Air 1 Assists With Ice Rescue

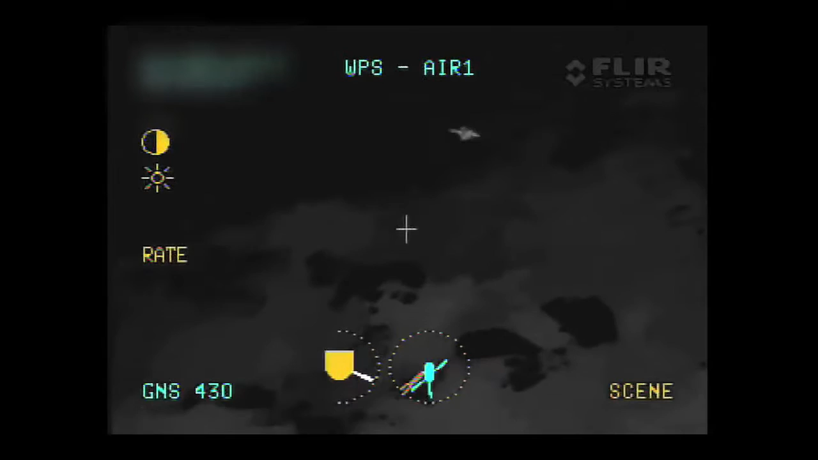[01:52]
one of six negative here will be required for 545 Young Unit 8 for a party to assault call. 109, crew are at the Borscht. Can you bring the car to the boat launch here by the hotel? 109, copy.
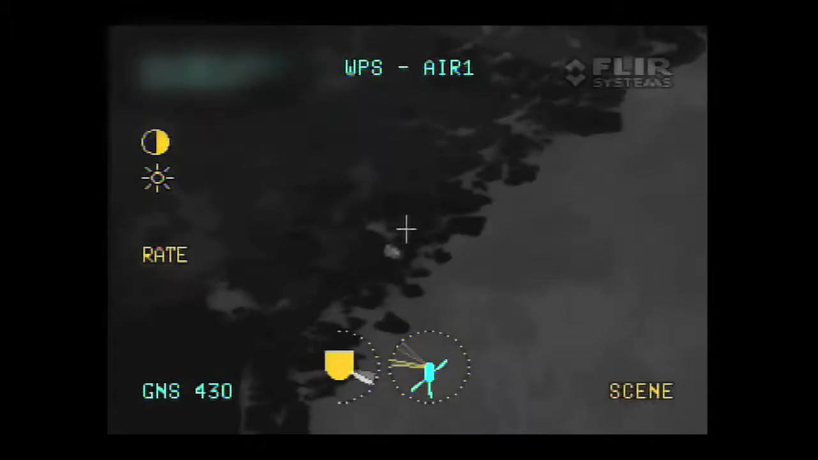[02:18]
Okay, she's right up at the Alexander docks here now.
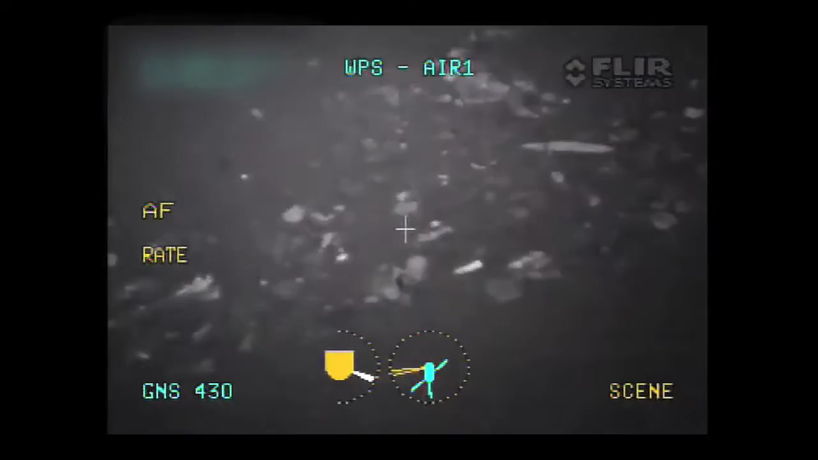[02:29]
And I'm sitting at least 50, 60 meters away from the dock, so we'll give it a throw here and work less. 116-1, she's gone to another five meters north of us down the street. Again, fire is sitting there, boat was launched at the Forks about five or six minutes ago. So, Air-1, if you can continue to keep the light on them, I'm talking to the supervisor here and I'll keep them updated.
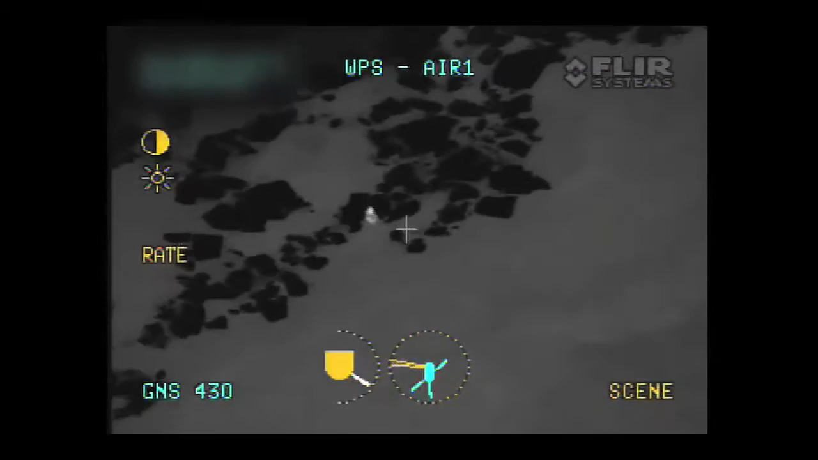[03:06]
111-2. 003, the fire boat's coming up on her right now. Yeah, 161, Air-1, we should see the water rescue coming up on her very short meters. Yeah, we got her, yeah, we got her. 111-2. Just be advised, water rescue is just coming up on her now, and should have her here shortly, more advised. Thank you. 111-2.
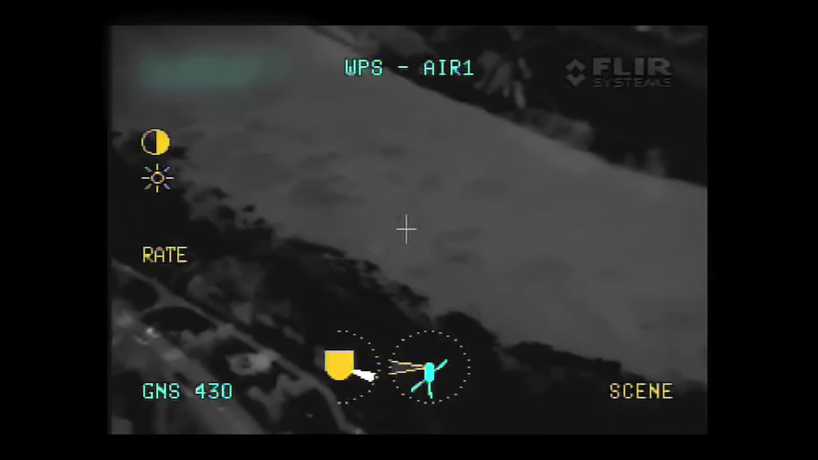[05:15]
You should see the activity here with the ambulance.